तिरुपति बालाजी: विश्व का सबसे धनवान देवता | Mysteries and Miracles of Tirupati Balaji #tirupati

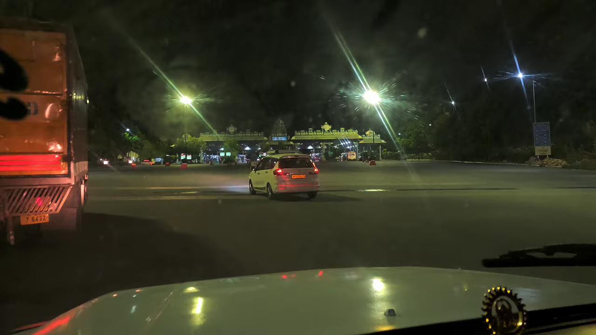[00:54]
तो चलिए चलते हैं तीरुमाला परवत पे जो की 26 किलोमीटर है लगभग एस्टेशन से उपर जाने से
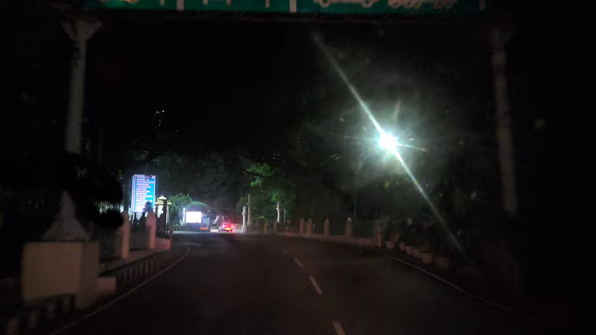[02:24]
तो फाइनली हम उपर पहुँच चुके हैं और यहां पे एक पूरा सहर बसा हुआ है उपर में बहुत सारे छोटी छोटी टेंपल्स हैं